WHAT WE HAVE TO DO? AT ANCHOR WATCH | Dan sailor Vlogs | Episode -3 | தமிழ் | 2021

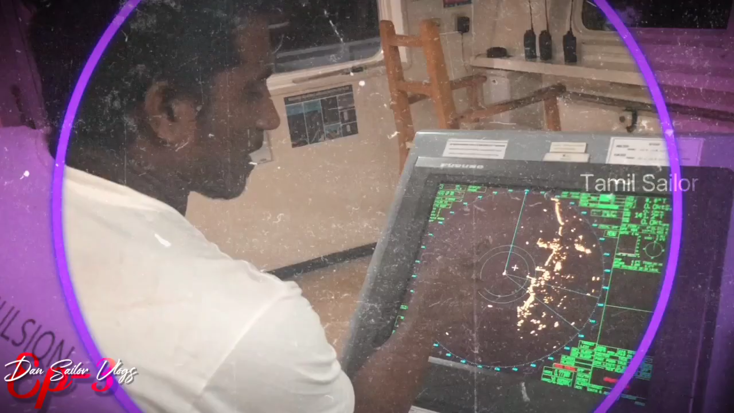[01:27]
இப்போதைக்கு நம்ம கப்பல் இந்த இடத்துல ஆங்கர் போட்டிருக்கு, நங்கூரத்தை போட்டு இங்கே இருக்கும்.
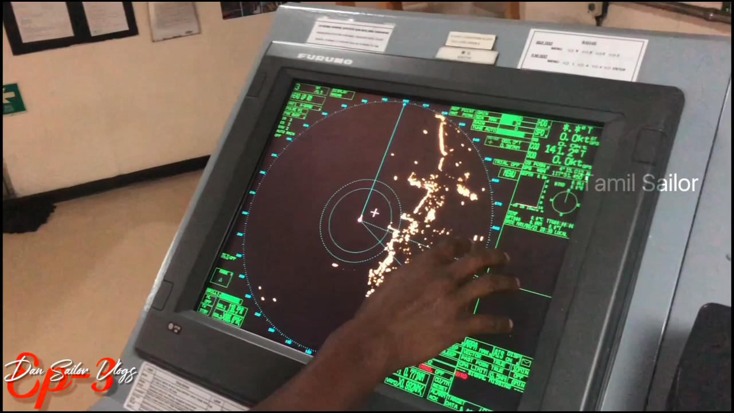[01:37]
ஸ்பீடும் செக் பண்ணணும், கோர்ஸும் செக் பண்ணணும், நம்ம ஜிபிஎஸ் பொசிஷனும் செக் பண்ணணும்.
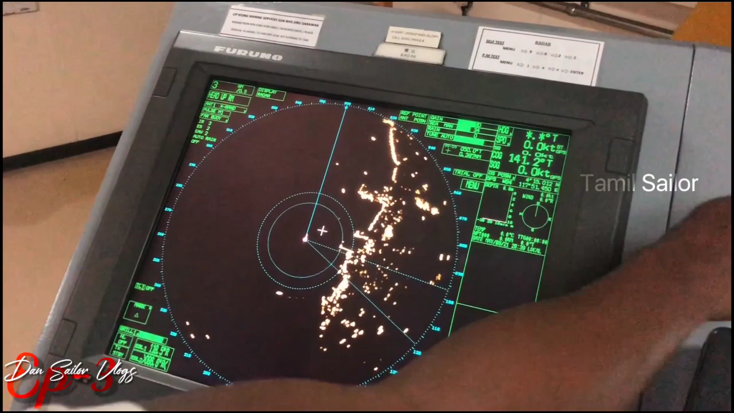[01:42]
இந்த இடம் மாறிடக்கூடாது அடிக்கடி, கொஞ்சம் கொஞ்சம் வித்தியாசமாக மாறலாம், அதிகமாக மாறக்கூடாது.
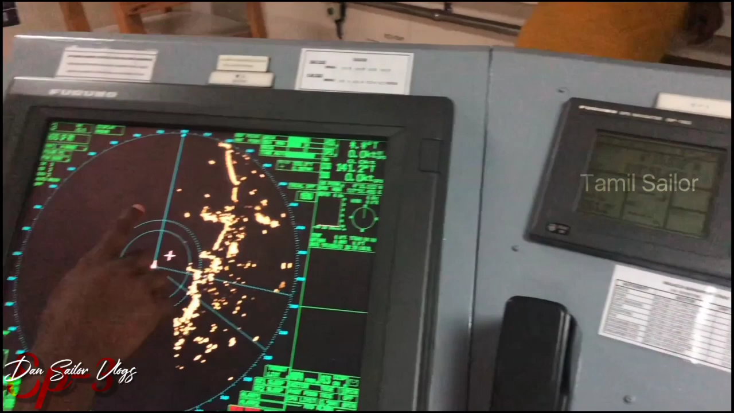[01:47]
அதனால் 5 நிமிஷத்துக்கு ஒரு டைமு, 10 நிமிஷத்துக்கு ஒரு டைமு, இதெல்லாம் வந்து செக் பண்ணிகிட்டே இருக்கும்.
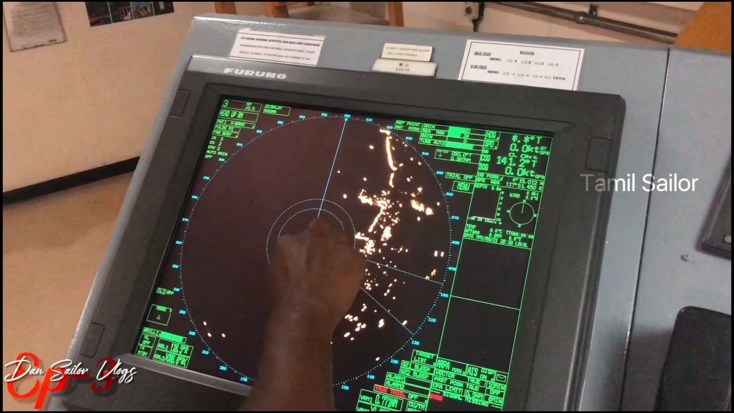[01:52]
ஒருவேளை நம்ம கப்பல் மூவ் ஆகுதுன்னு தெரிய ஆரம்பிச்சுன்னா இதோட ஸ்பீடு இன்க்ரீஸ் ஆக ஆரம்பிச்சிடும், அதிகமாக ஆரம்பிச்சிடும்.
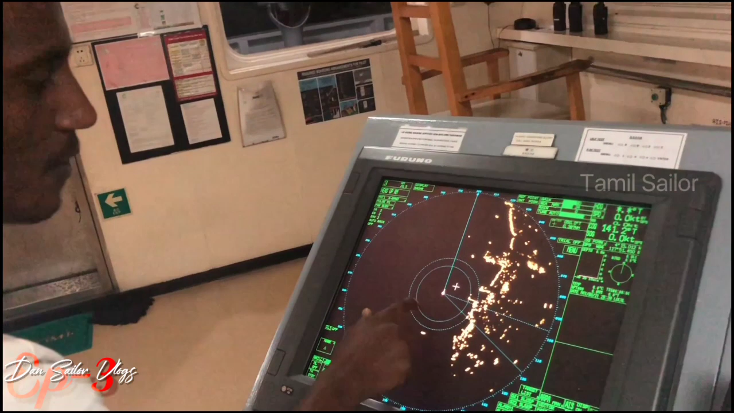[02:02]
இது வந்து ரேஞ்ச், இந்த அளவுக்கு ரேஞ்ச் இப்போ வரைக்கும் இருக்குது.
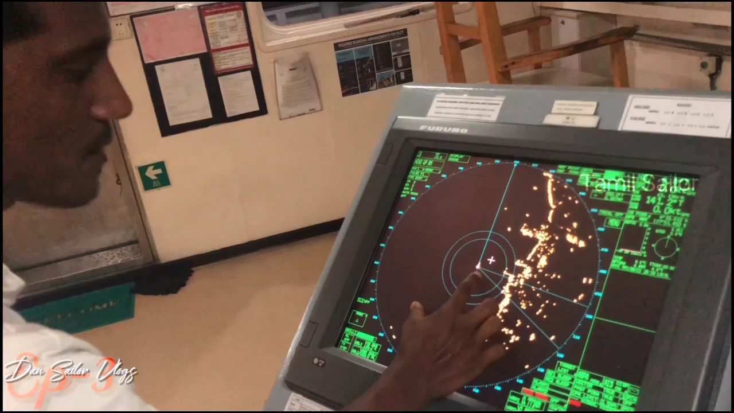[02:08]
கப்பல் மூவ் ஆரம்பிச்சுன்னா அந்த ரேஞ்சை நகர ஆரம்பிச்சிடும், நமக்கு தெரியும் ஈஸியாக. அதுக்கு தான் இப்போ